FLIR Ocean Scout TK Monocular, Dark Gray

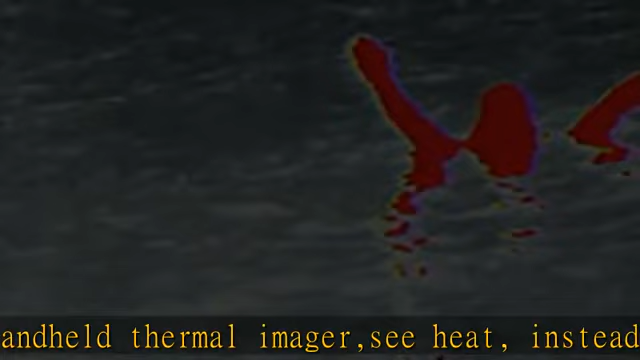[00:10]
100 yards away grab and go simplicity record thermal video records video and still images to share with others
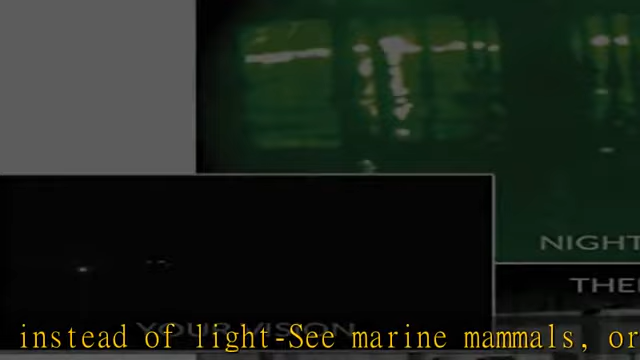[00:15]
video and image capture store up to 1000 thermal snapshots video detection palettes choose from multiple color palettes in the
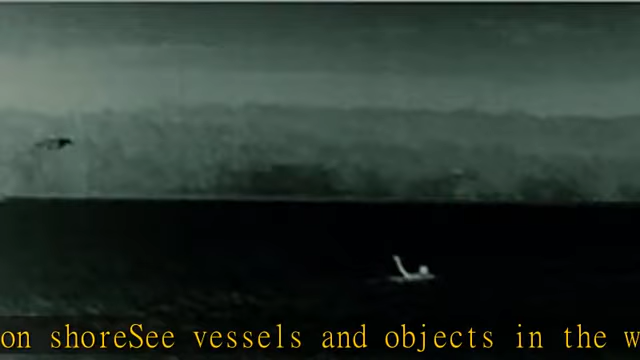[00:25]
description to get this product today at the best price about this item compact handheld thermal imager
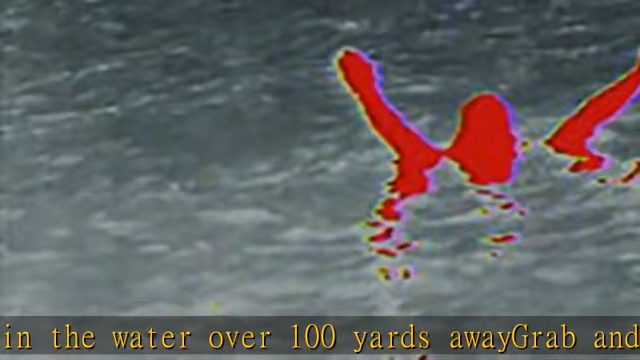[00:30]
see heat instead of light sea marine mammals or discover wildlife back on
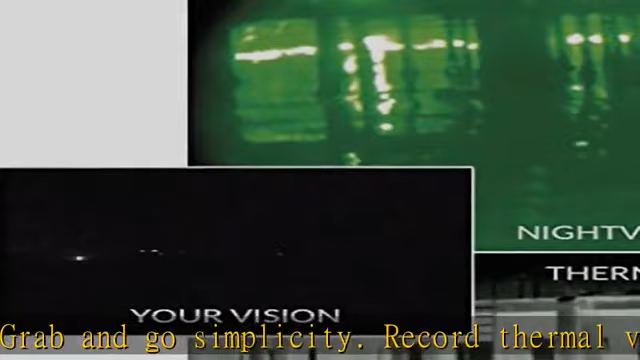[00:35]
shore sea vessels and objects in the water over 100 yards away grab and go simplicity record thermal video records video and still images to share with others
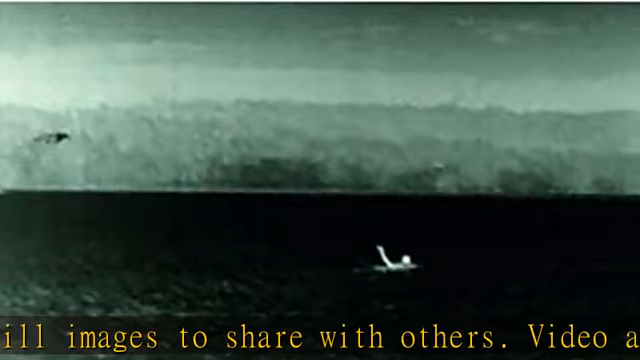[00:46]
video and image capture store up to 1000 thermal snapshots video detection palettes
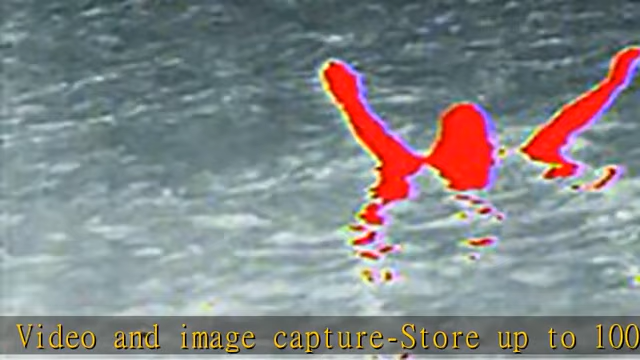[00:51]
choose from multiple color palettes in the description to get this product today at the best price about
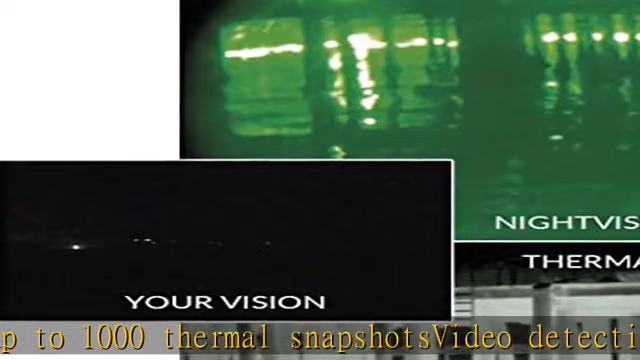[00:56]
this item compact handheld thermal imager see heat instead of light sea marine mammals
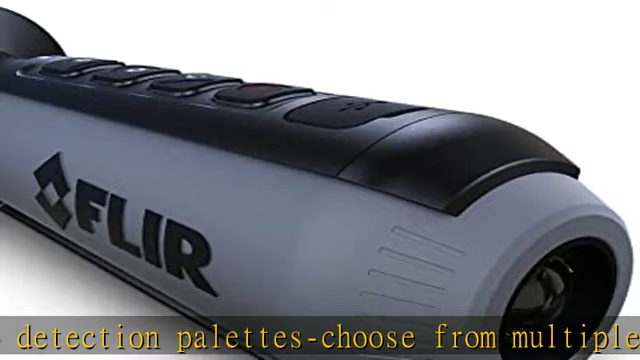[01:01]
or discover wildlife back on shore sea vessels and objects in the water over
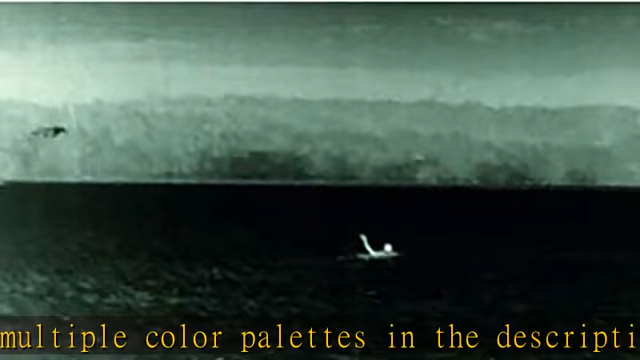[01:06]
100 yards away grab and go simplicity record thermal video records video
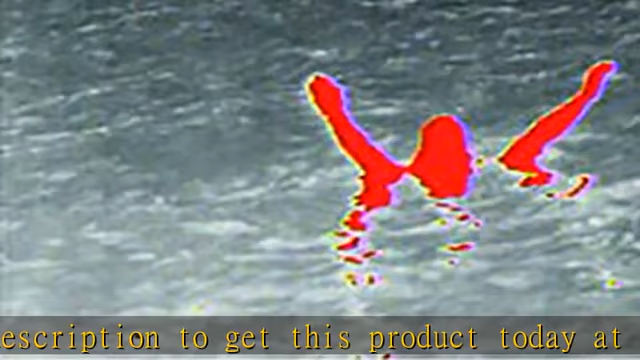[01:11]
and still images to share with others video and image capture store up to 1000